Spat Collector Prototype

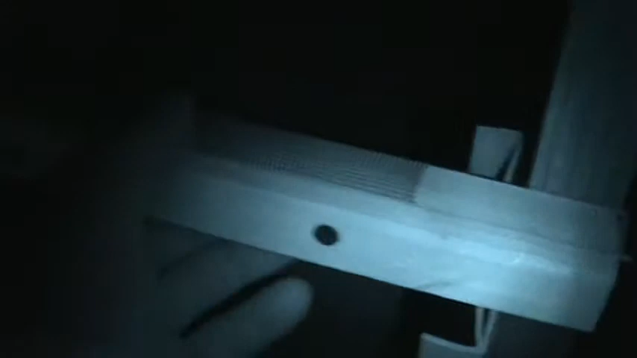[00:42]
connect it and this will stretch out to that other one right there and it has four layers
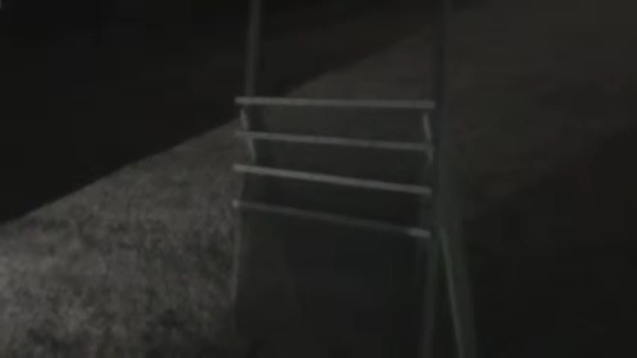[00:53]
and each layer is about 25 foot long three foot wide and the spat will take and collect them they'll attach to this material right
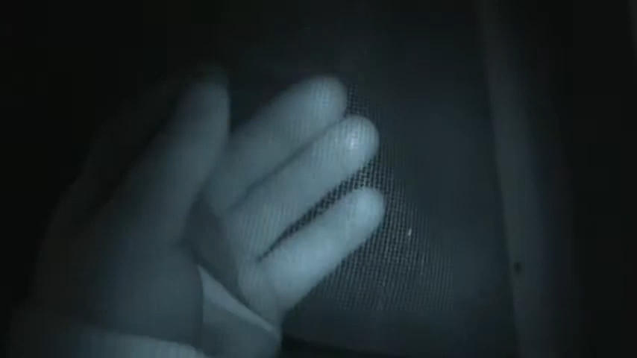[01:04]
here and then what you do is you take this material after
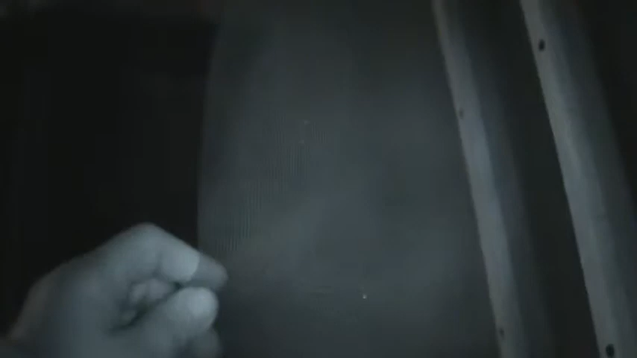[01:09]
about a year you take this material and cut it to two foot lengths
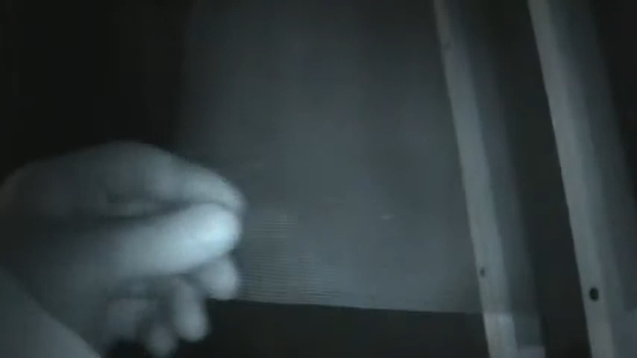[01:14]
with the spat attached to it and you slide this into your grow out bags with the spat
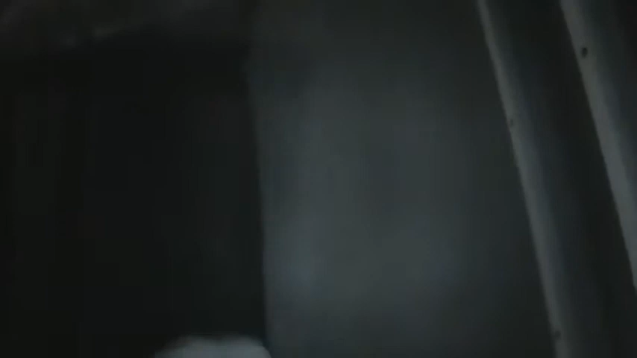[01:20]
on it and then until the spat gets about that size right
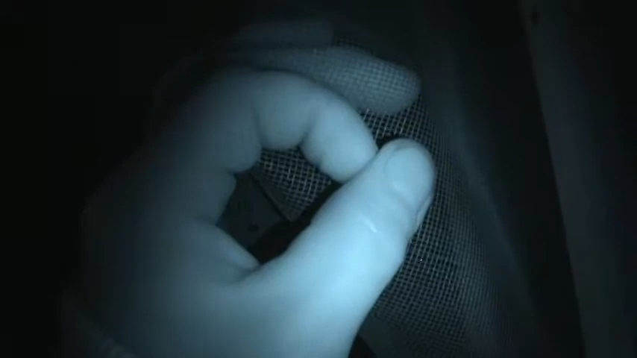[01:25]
there and then you can just pull them right off of it and put them in your little bit bigger mesh grow out bags